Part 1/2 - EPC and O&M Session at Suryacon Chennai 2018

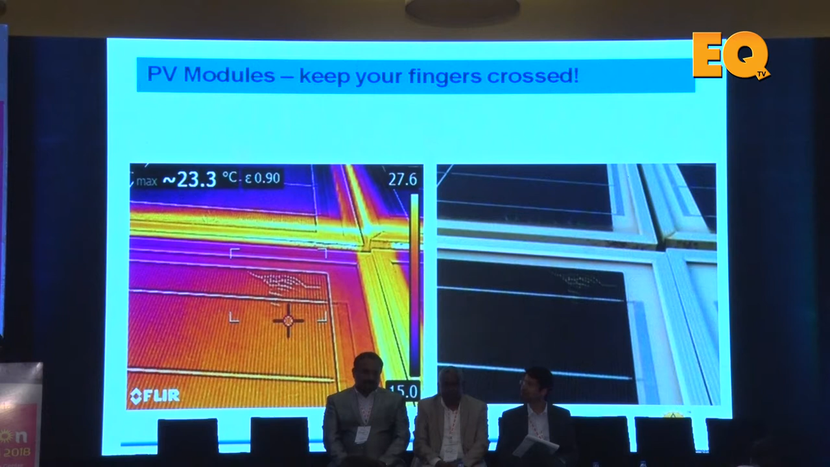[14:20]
On screen: max 23.3°C
So again this is an basically and we do an analysis of thermal imaging correct which does show that you know wherever these kind of unusual things which are seen on the panel we do see some degradations happening there right.